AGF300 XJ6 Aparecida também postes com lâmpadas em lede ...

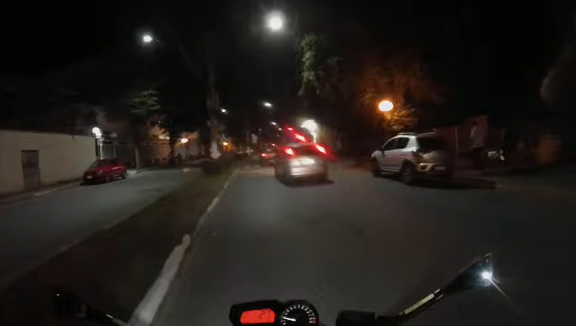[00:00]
Boa noite, boa noite. Agradeço a vocês que acessam o meu canal e assistem meus vídeos. Nossa, que bonito! A loja ali com abajur lustres. Nossa, linda! Agradeço a vocês que acessam o meu canal e assistem meus vídeos.
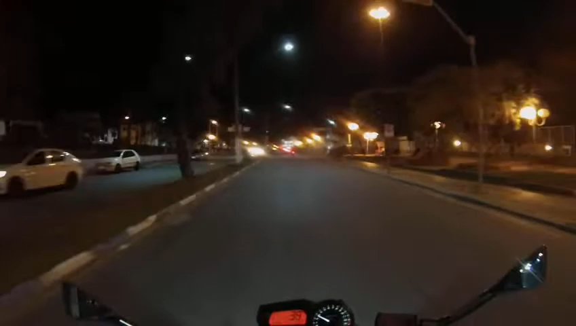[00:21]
Meu nome é Aguirre Faria, falando diretamente de Aparecida, Vale do Paraíba, interior do estado de São Paulo. Eu amo Aparecida.
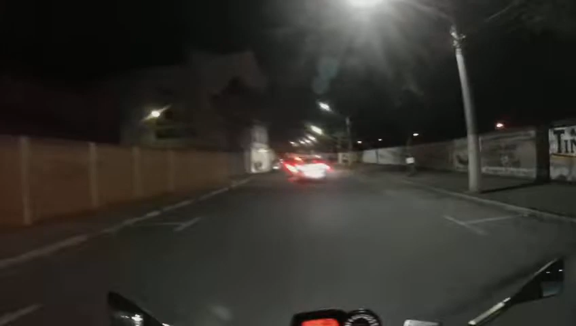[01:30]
Hotel Pousada. Nossa Senhora! O cidadão dá seta pra direita e vira pra esquerda, ó. Olha lá, seta ligada, ó.
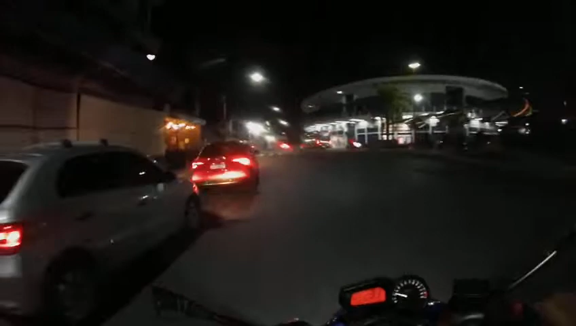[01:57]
É mole, ó. Seta pra direita e vira pra esquerda.
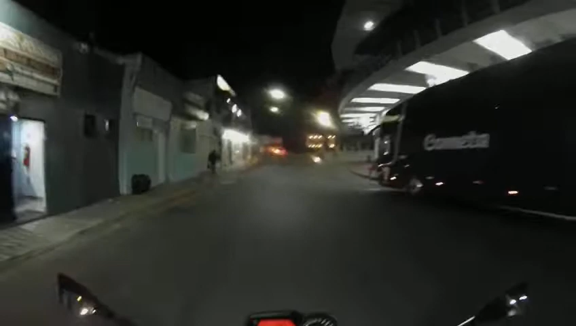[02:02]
Esse é Paranauê.
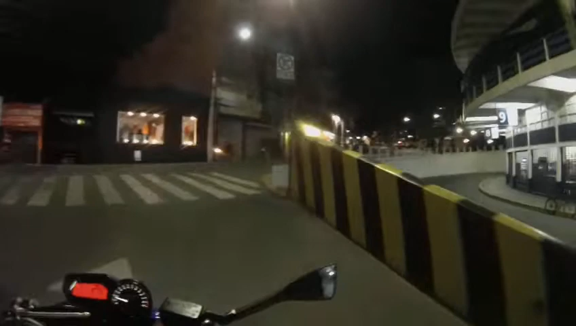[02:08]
Na minha cabeça ele ia reto.
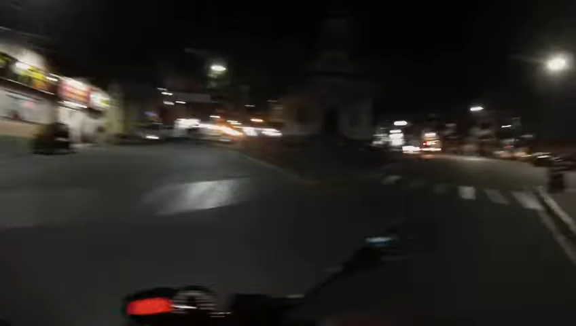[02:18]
Senhor policial! A praça, tô mudando a praça, ó. Tá lotado de broquetes ali. E caminhão de lixo lá em cima, ó.
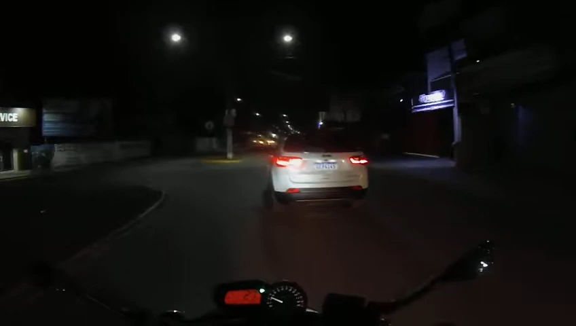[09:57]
E a luz aqui, ó, o LED. Olha como a lâmpada de LED é 10. Ó, a avenida tá clarinha. Aqui ela é amarelada, ela é escura. É, ó. Quando tá clara a avenida, ó. O Guará tá trocando também. Esses dias eu meti a lenha lá na perto da onde?
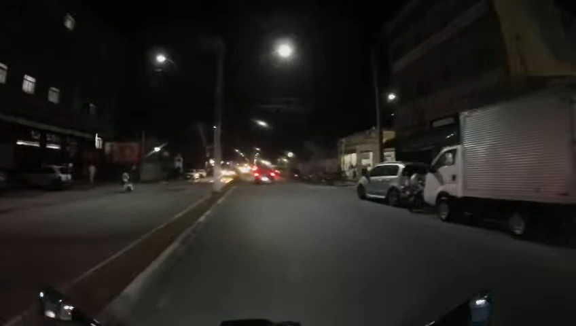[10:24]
Da rua do... Calma aí, não sei o nome dela.
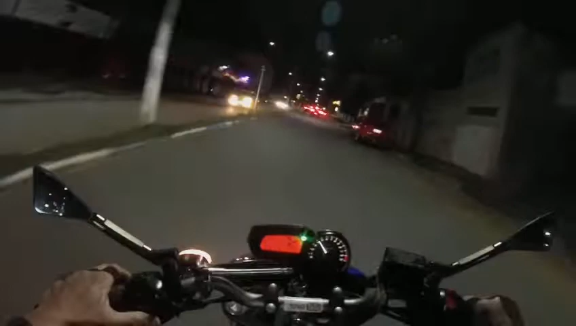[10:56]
Acho que é o cruiser, cruiser, cruiser. Não.
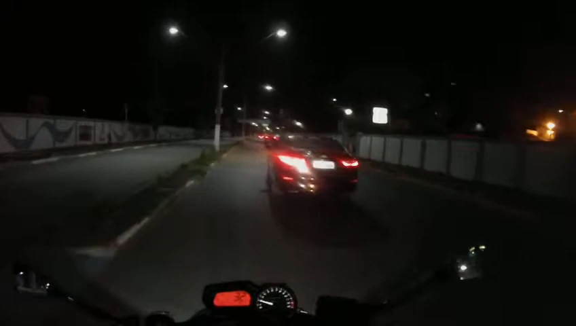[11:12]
Não, não é o cruiser, não. Ah, que delícia, mano. A avenida, ó, a clarinha, mano. Show. 10. O ano veículos. Sem ter peças.
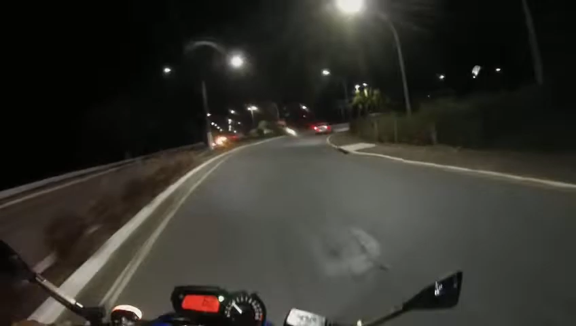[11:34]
Aqui tem uma câmera, o radar.
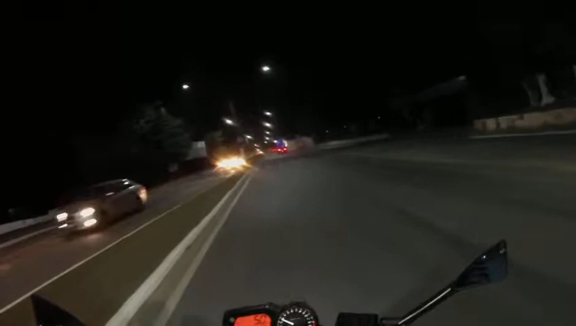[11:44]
Creio que seja a câmera, mas por via de dúvidas, 50, né? De boa. Aí sim, show. Show. Show. Show.
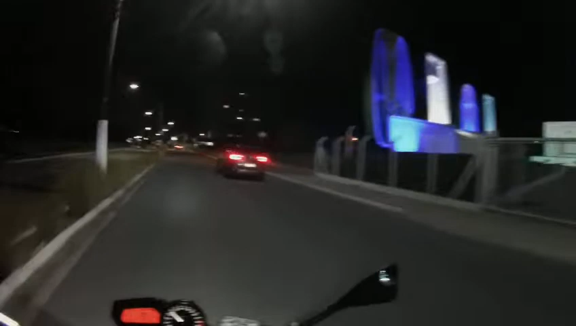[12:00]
E agradeço muito a vocês que acessam o meu canal, que assistem os meus vídeos. Só tenho que agradecer, isso aí não tem preço.
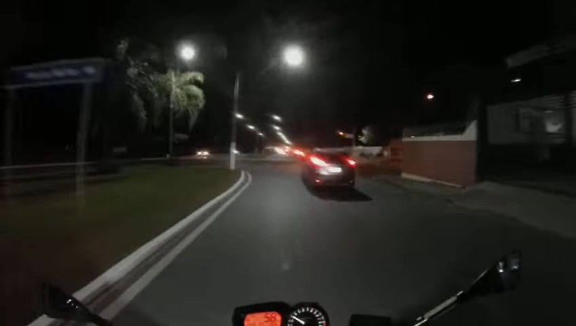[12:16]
A todos os motofilmadores também que é inscrito no meu canal, também sou, também sou inscrito. Peço desculpa por não falar, pronunciar o nome de ninguém. Entendeu? Eu que não quero, eu esqueço, mas agradeço a todos com muita saúde e com muita paz.
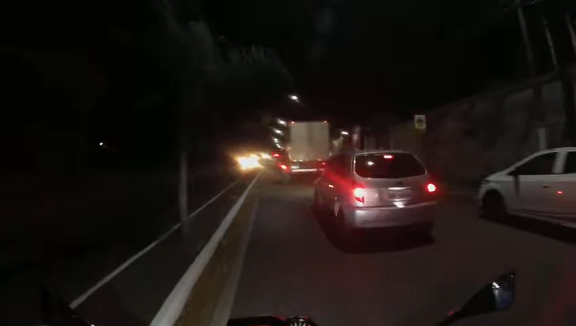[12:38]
E desejo um ótimo fim de semana também. Olha o tamanhinho da placa, bonita. Gostei do tamanho da placa da moto, pequenininha, grandona, parecendo uma pá. Então, gente, um ótimo fim de semana, com muita saúde e com muita paz.